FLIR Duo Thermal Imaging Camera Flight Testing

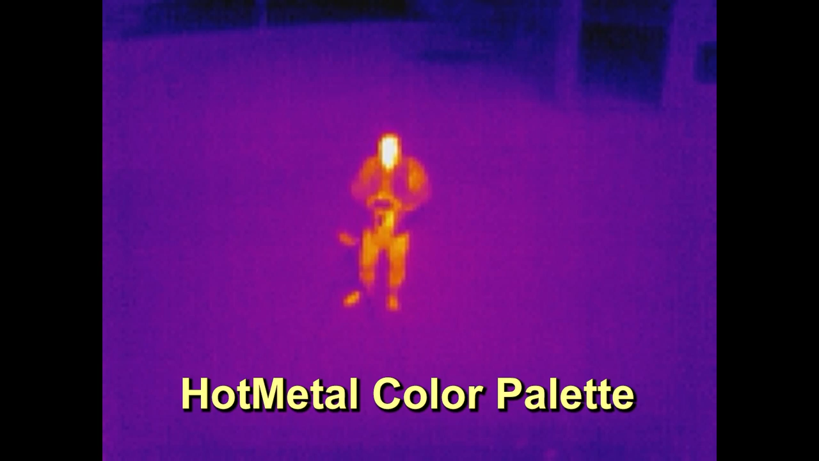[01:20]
which resembles the Ironbow palette on other FLIR cameras. This is Rainbow, the third available palette. Using so many different colors makes it easy to see temperature variations,
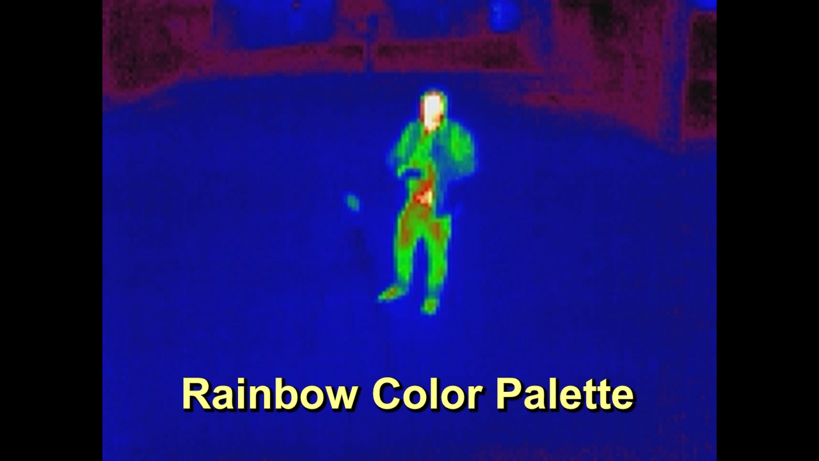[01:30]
but it can also make it harder to recognize familiar shapes, like people and buildings.
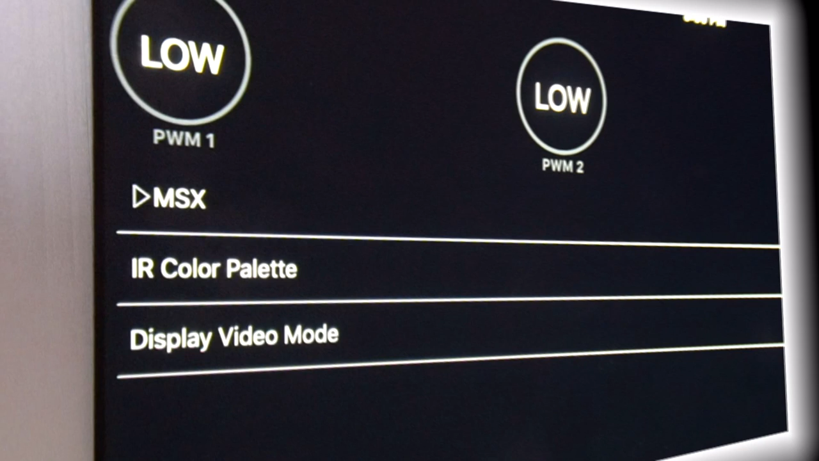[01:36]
You can also use the app to specify which video stream you see in the live video feed. You can choose to look at the thermal image fullscreen, which is what we've been doing so far.
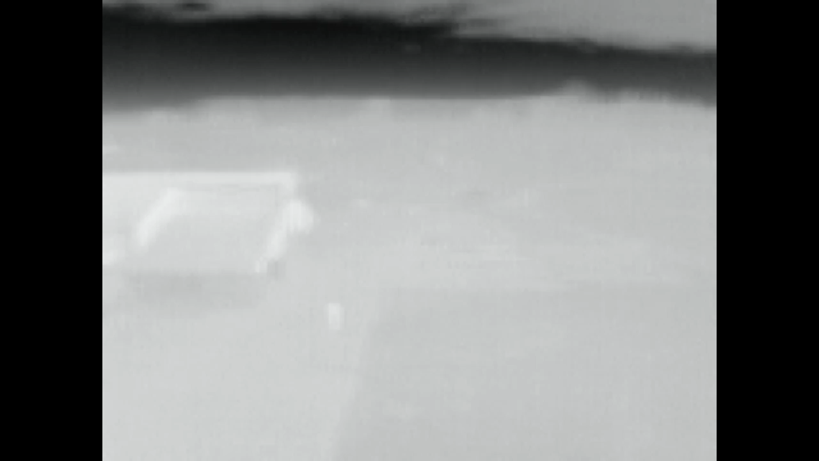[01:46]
You can also make the visible light image fullscreen, but at that point, you're basically flying regular FPV.
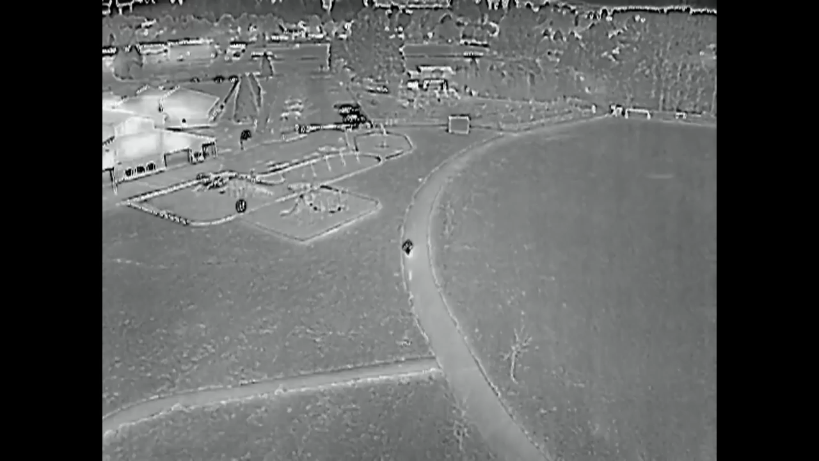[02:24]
The Duo runs an edge detection algorithm on the visible light image,
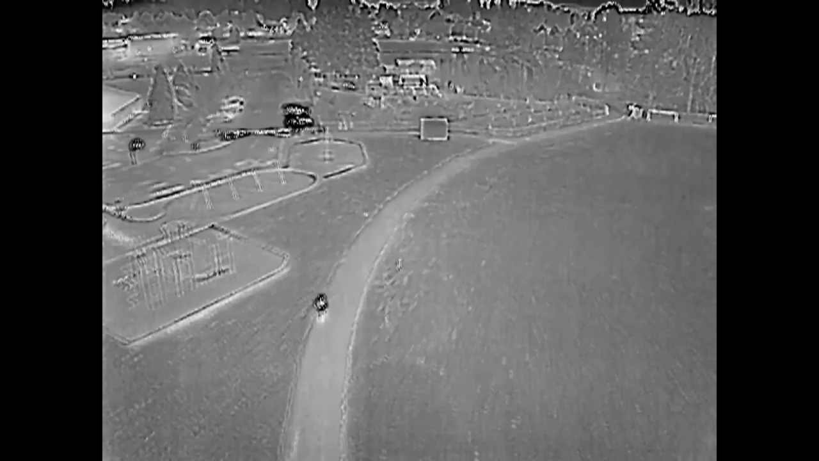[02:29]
and then superimposes those edges onto the thermal image.
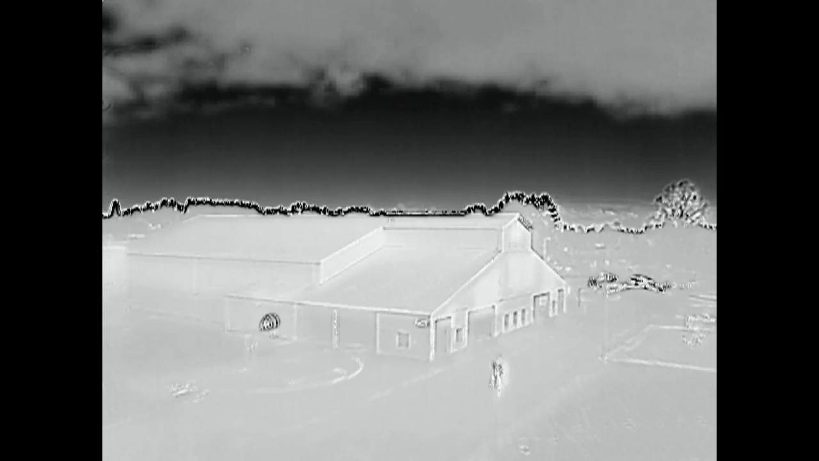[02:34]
It's supposed to make it easier to identify shapes in the thermal image, but because of the parallax between the two cameras,
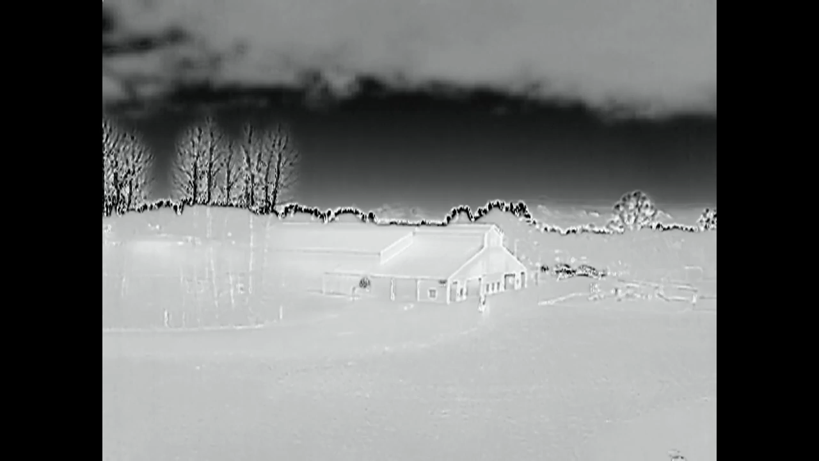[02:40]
the two images don't always line up perfectly.
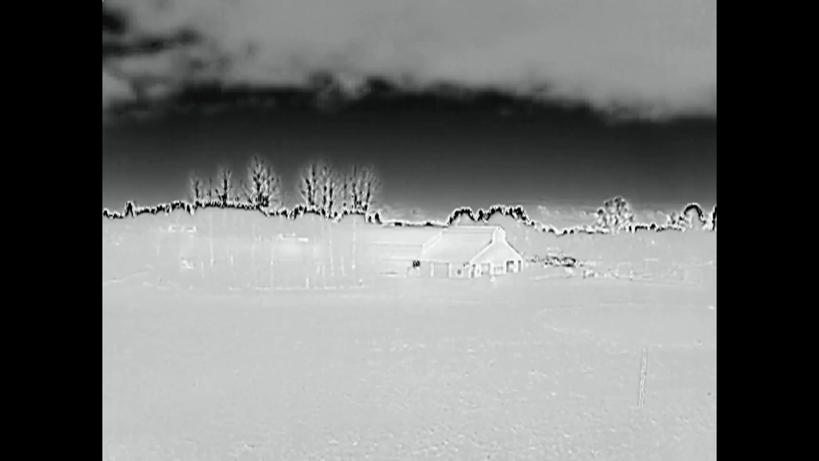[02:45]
Also, engaging MSX seems to diminish the contrast in the thermal image a little bit. Now, what I want to know is, how does the Duo work compared to other thermal imaging cameras?
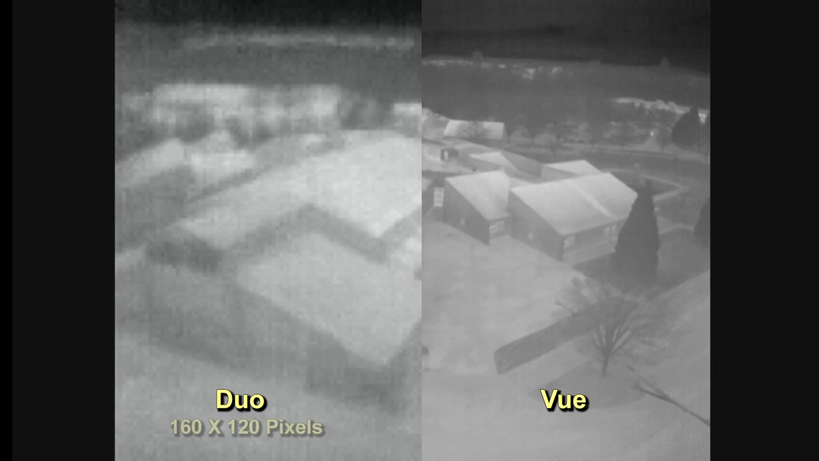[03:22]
at just 160x120 pixels, compared to 640x512 on the view.